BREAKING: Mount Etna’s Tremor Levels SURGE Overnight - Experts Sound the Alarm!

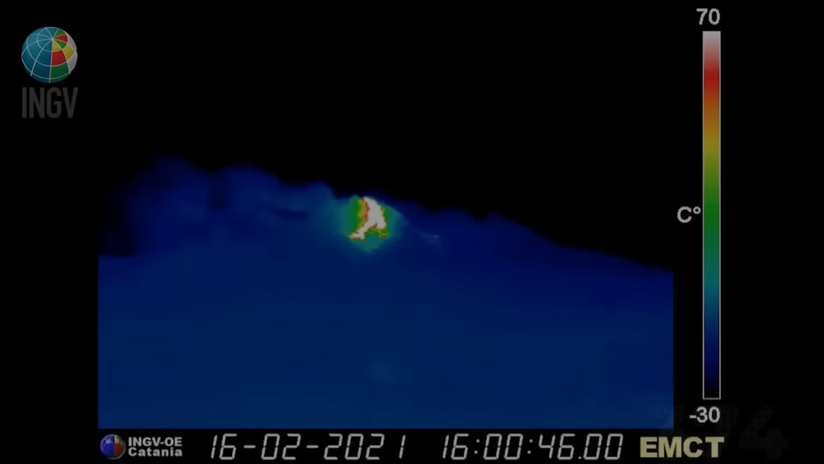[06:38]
Infrared feeds show temperature readings at the crater
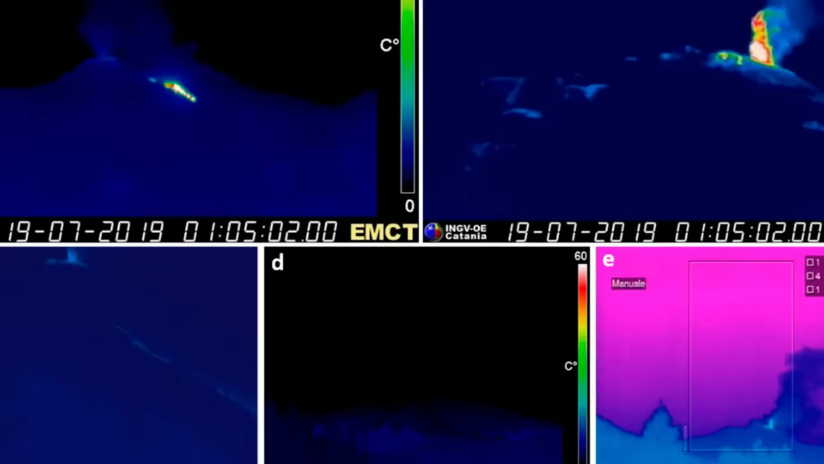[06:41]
rim well above those logged in previous weeks.
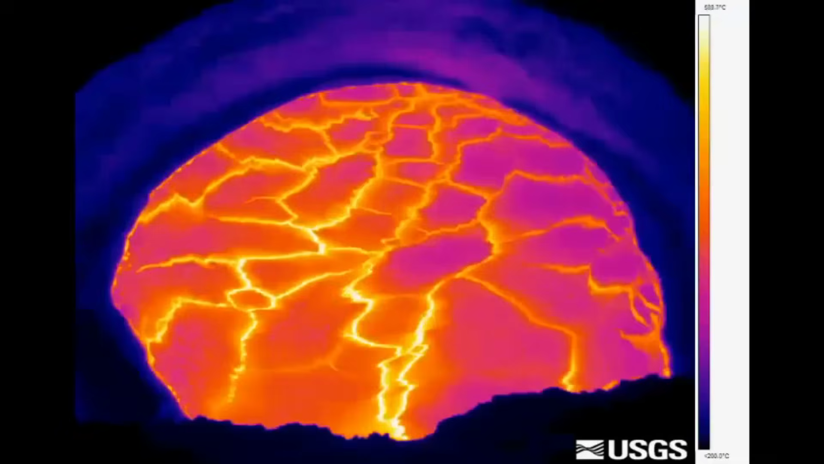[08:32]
its vents glowing hotter, its gas output spiking, and its seismic sensors picking up the earliest tremor shifts.